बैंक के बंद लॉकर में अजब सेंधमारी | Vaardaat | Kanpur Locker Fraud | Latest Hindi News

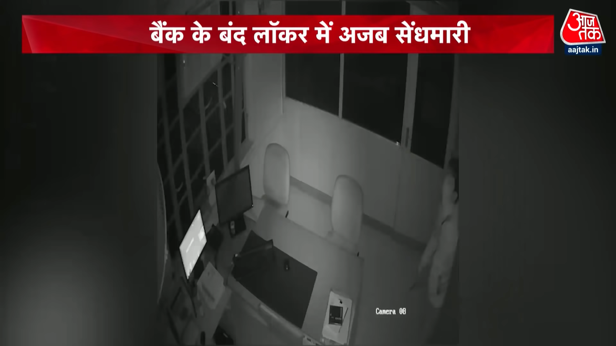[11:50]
نکاب پوش بدماش گیس کٹر سے بینک کی پچھلی دیوار کٹ کر بینک میں داخل ہوئے اور لاکھوں کی نگدی اور زیورات لے کر فرار ہو گئے